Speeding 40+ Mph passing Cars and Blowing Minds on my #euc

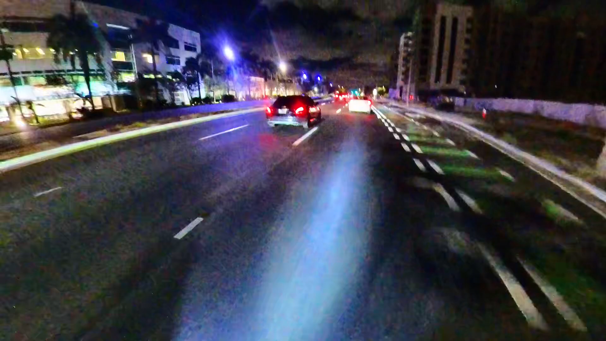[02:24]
You gotta watch out if you guys go to stop,
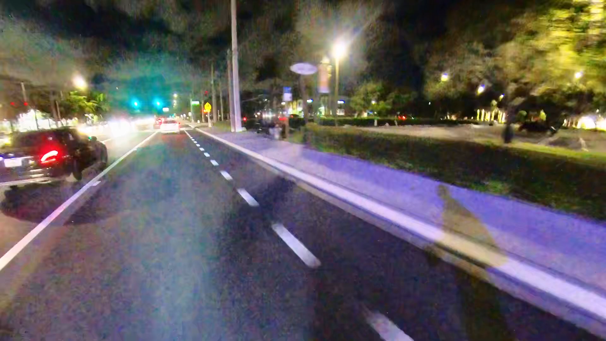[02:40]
turn without signaling, I gotta be able to stop last minute. Here's a signal, okay? Oh, I think he was looking at me and he got off, he got off flying. Alright, it's gonna be a good video, shout out Steven,